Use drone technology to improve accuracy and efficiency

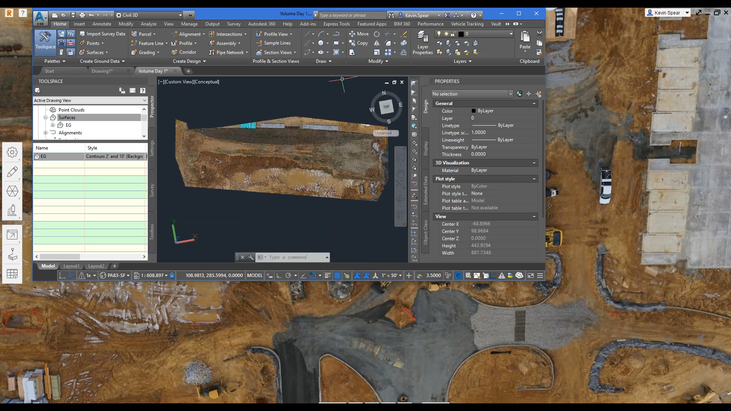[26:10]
So why don't I run through this process one more time with Remake. So what did I do, right? I did a window to start, generally speaking, around my topsoil pile.
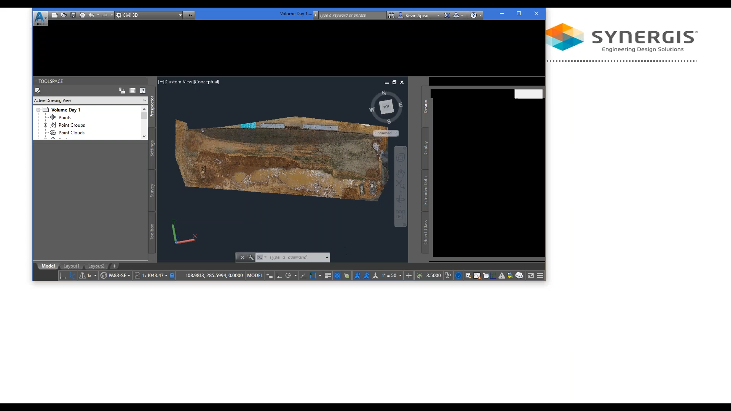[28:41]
Civil 3D is generally going to get us within 1% of the volume. And Remake is going to get us within 5% because
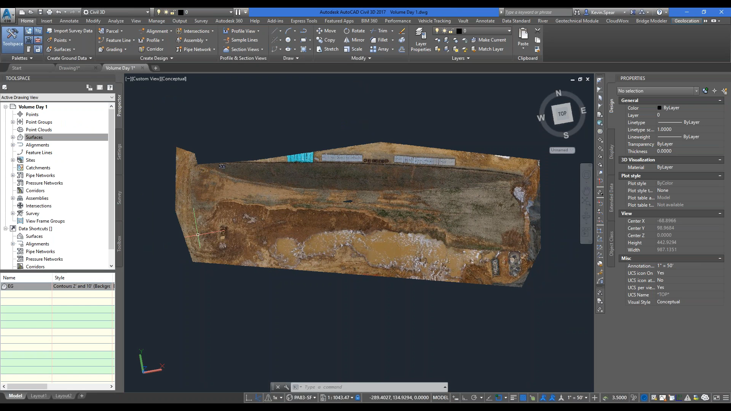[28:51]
of the different algorithms in play.
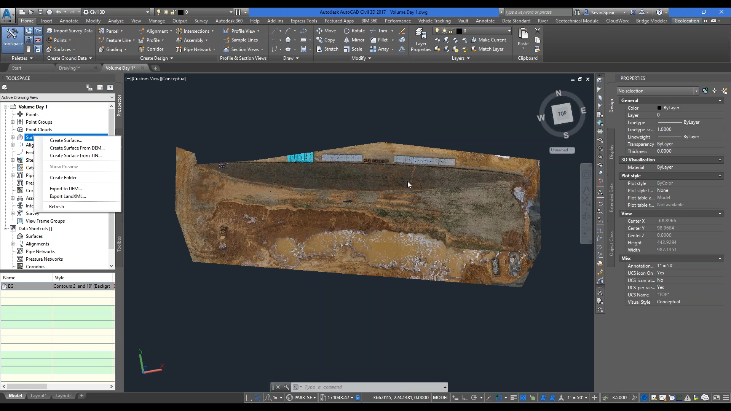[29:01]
So once I would get a surface out of that point cloud,
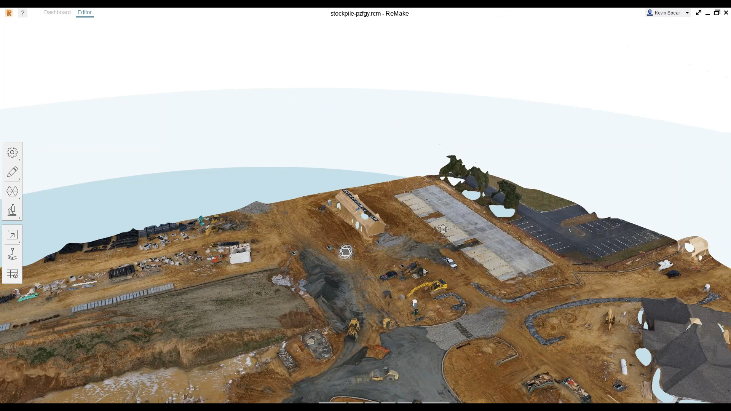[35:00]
that tin surface out of the point cloud. Whereas, right out of the box, we're given a mesh, which is what Remake uses.